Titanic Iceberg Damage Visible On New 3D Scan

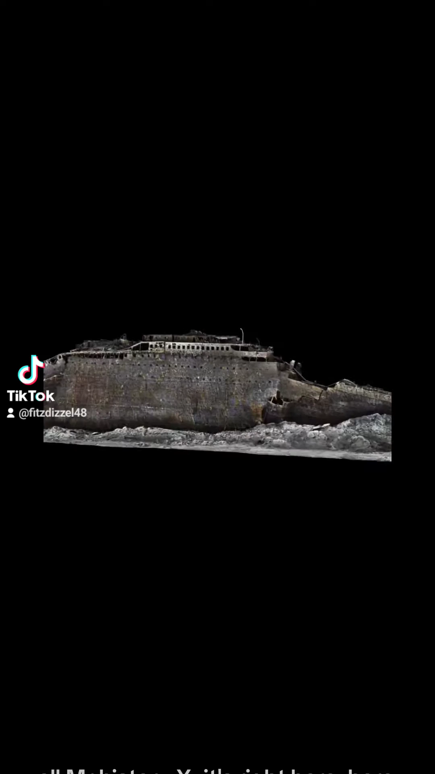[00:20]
another angle of it on the new 3d scan while this new 3d skin shows it pretty clearly